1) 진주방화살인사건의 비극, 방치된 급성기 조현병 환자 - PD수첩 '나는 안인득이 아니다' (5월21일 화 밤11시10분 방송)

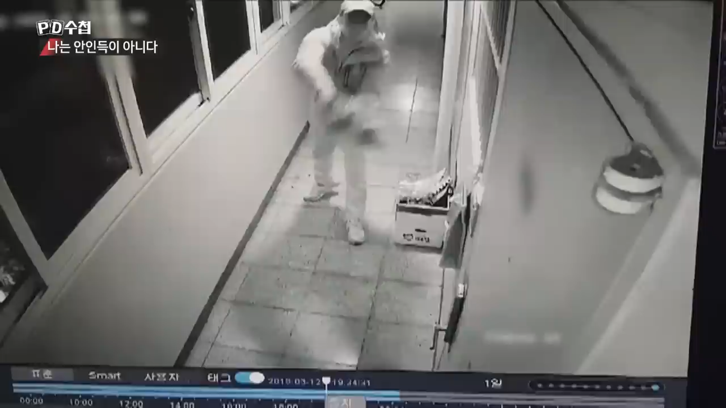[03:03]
CCTV 파일에는 안인득이 윗집 현관에 오물을 뿌리는 행동과 여고생을 미행하는 순간 등이 담겨 있었습니다.
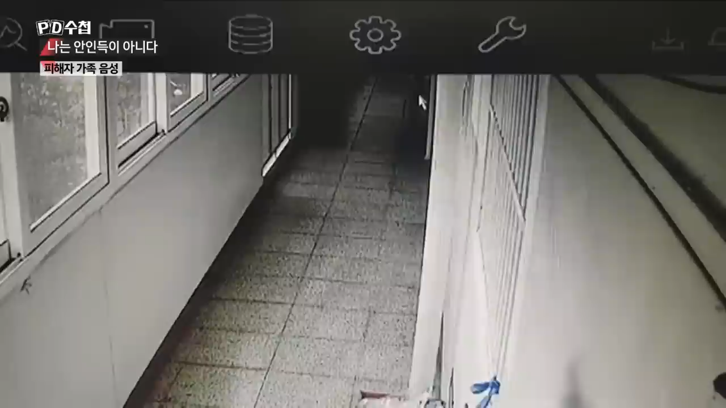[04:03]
안인득에게 미행당했던 이 여고생은 결국 그의 손에 희생당했습니다.